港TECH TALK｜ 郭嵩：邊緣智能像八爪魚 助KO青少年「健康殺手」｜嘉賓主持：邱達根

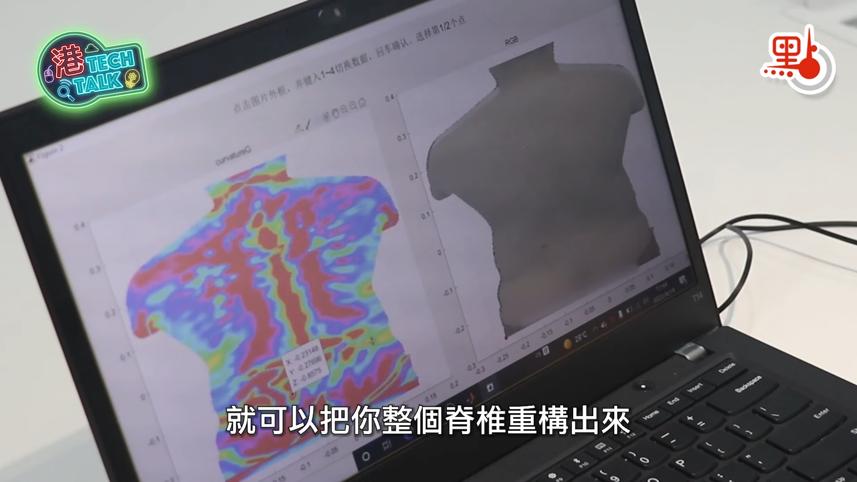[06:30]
把你的整个的这个存构出来然后做诊断